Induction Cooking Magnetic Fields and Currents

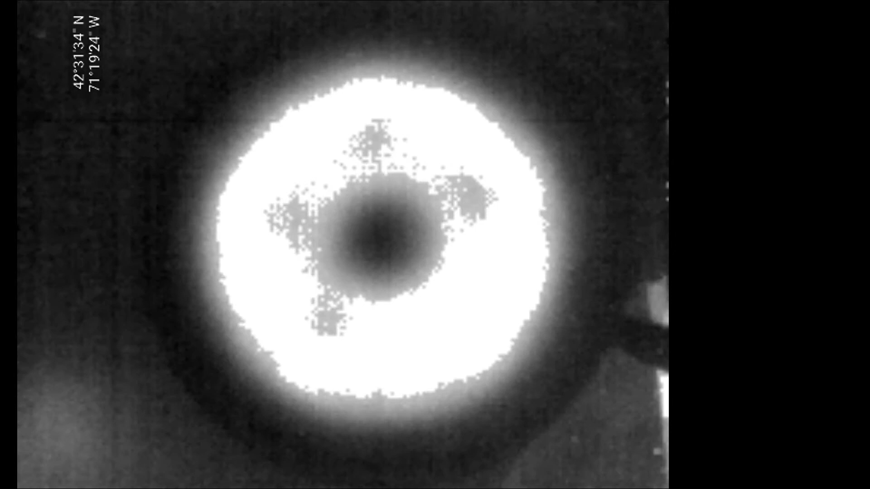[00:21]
We're looking straight down on top of the pan, and you can see that there's a donut of heat.
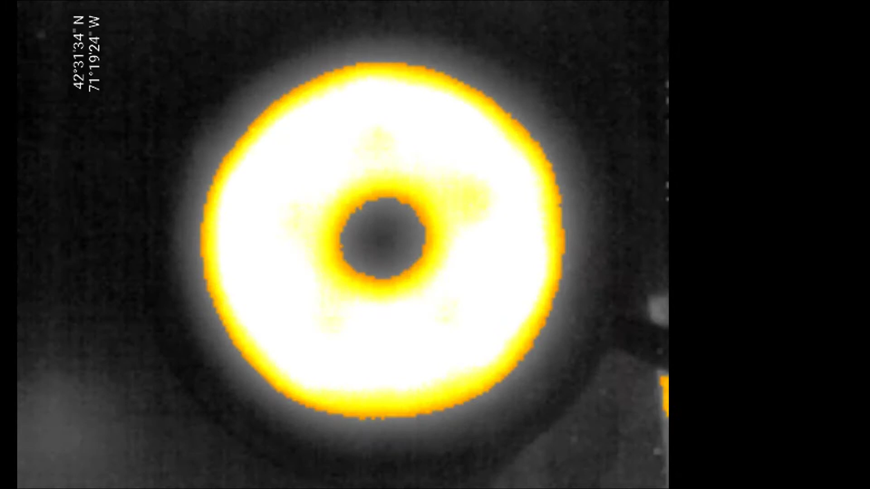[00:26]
What could be causing this? Well, if we look inside of an induction hot plate, it's pretty obvious.